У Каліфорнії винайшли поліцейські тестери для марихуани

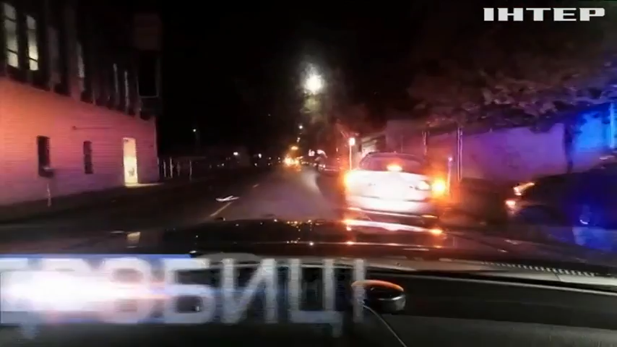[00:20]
Поведінка одного з водіїв на нічній трасі викликає підозру в офіцерів. Його перевіряють звичним алкотестером. Результат негативний. Чоловіка варто було б відпустити.